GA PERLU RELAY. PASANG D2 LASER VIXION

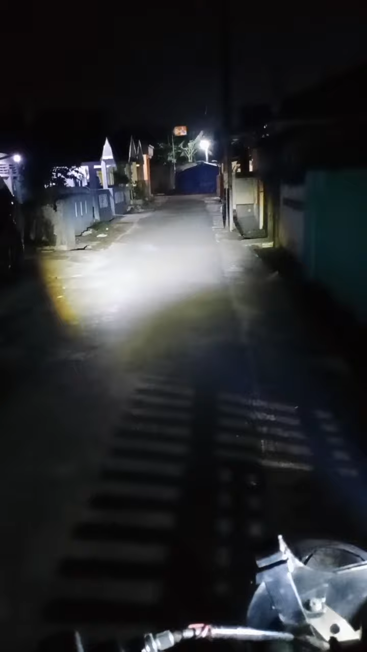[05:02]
nyala putih nah jadi kalau ada yang tanya silau gak bang untuk nyala kuningnya nah insya Allah gak silau ya mas bro ya dia
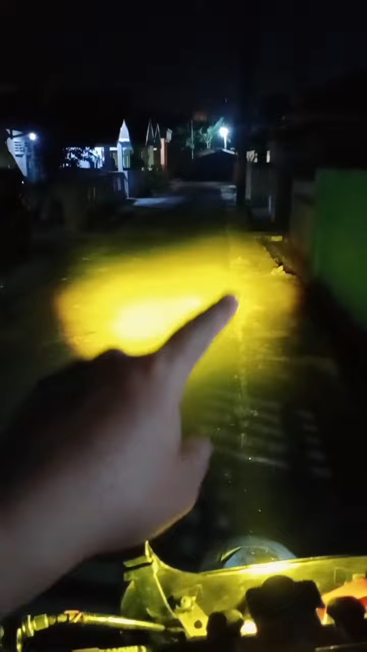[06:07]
cahaya pekat ya mas bro ya ini HJG udah pernah kita review di channel kita mungkin sekitar satu tahunan yang lalu kalian bisa lihat untuk reviewnya nah begitu di saklar tengah dia off begitu di saklar atas dia lampu jauh nah untuk karakternya sendiri sih HJG ini cukup pekat mas bro jadi salah satu yang cukup recommended juga buat kalian punya seperti ini ya dia untuk lampu dekatnya